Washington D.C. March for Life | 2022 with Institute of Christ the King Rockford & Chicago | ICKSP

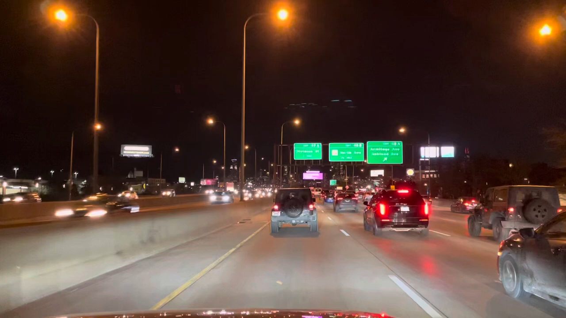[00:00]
day one we're driving through the night take a look at the city lights